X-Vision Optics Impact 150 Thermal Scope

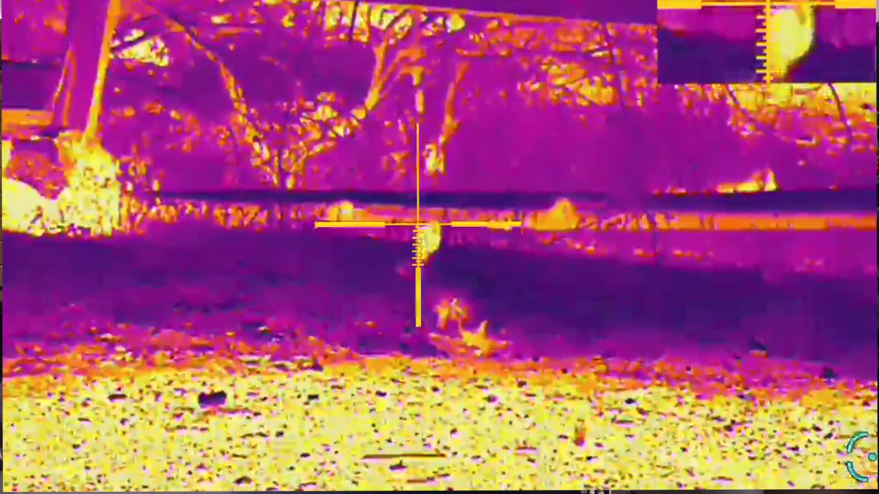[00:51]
first up let's talk about the thermal sensor the TS 150 is equipped with the
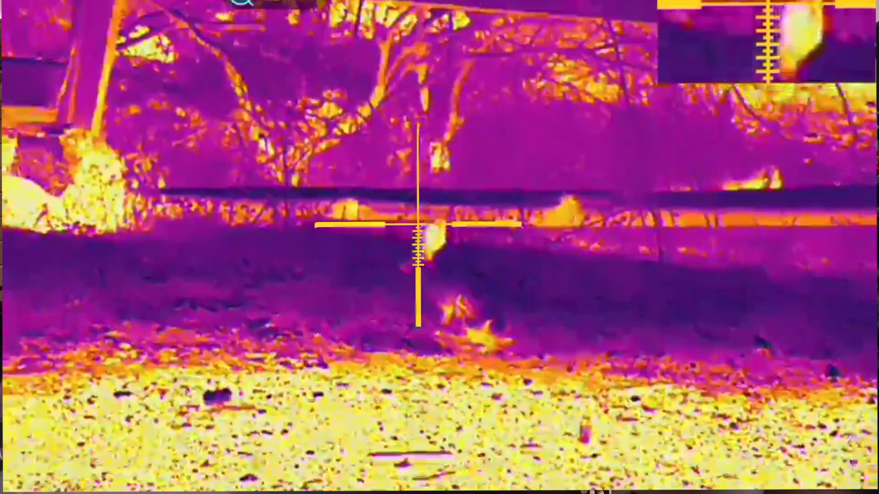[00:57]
384 by 288 mission ready thermal sensor this high resolution sensor can detect game
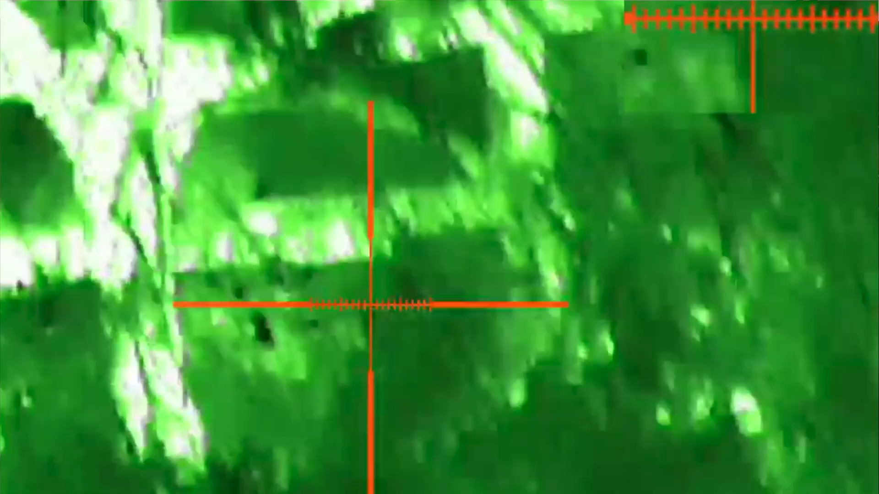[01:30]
finding utilizing the stadium method reticle
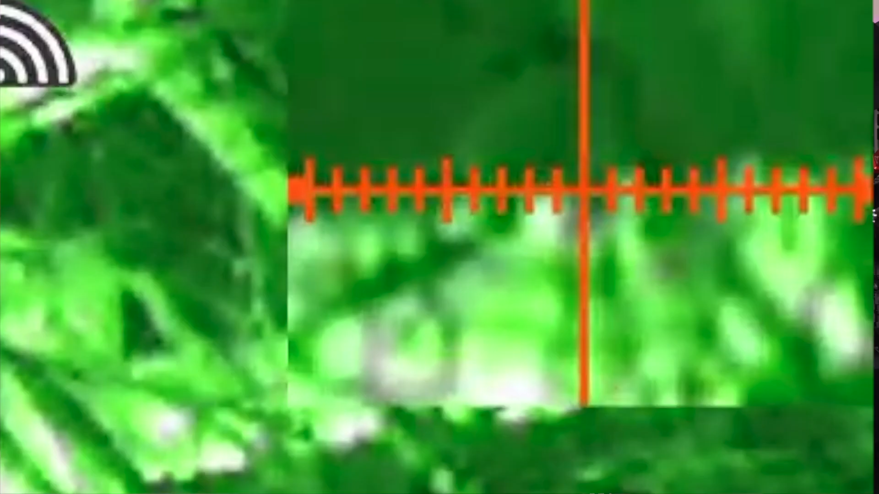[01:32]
I also dig
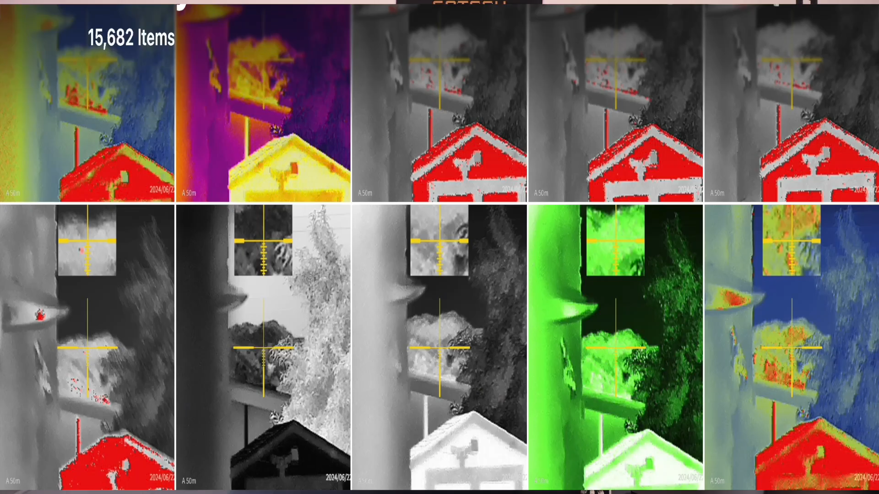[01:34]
the customizable reticle and the color palette options like red hot black hot or white hot colors the reticles themselves can be programmed
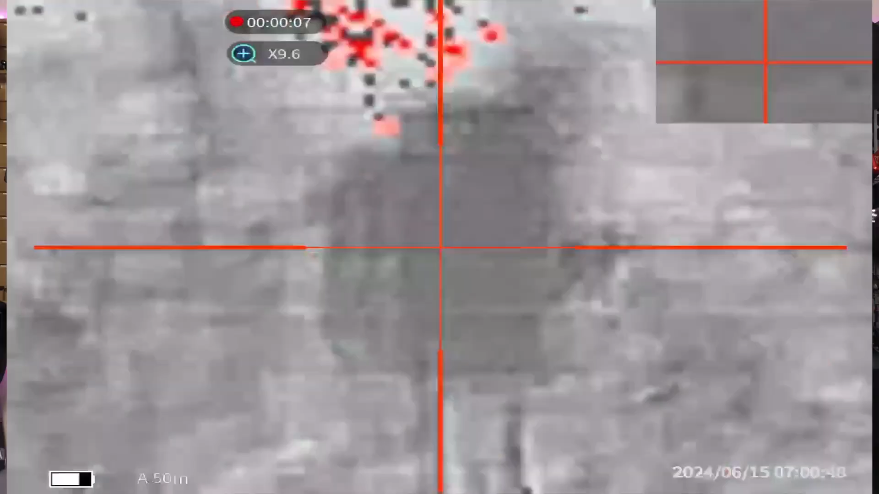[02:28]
make everyone else jealous more interesting features include hotspot tracking and picture-in-picture mode
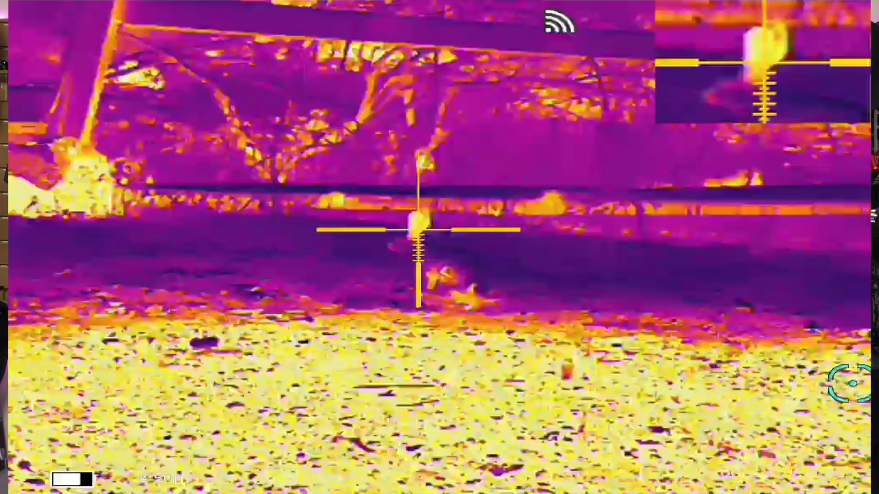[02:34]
hotspot tracking locks on to heat signatures letting you keep your target in sight while the picture-in-picture mode allows you to zoom in
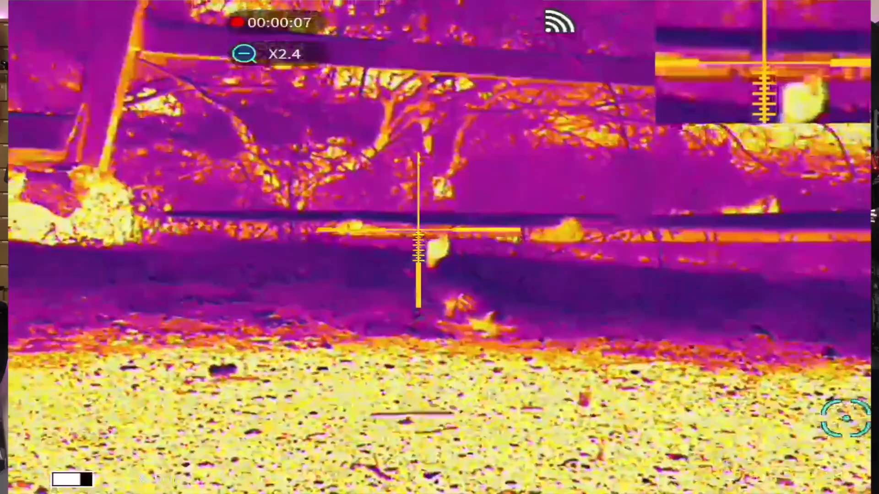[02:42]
without losing the broader view it's literally GPS for heat signatures no more losing track of that sneaky coyote durability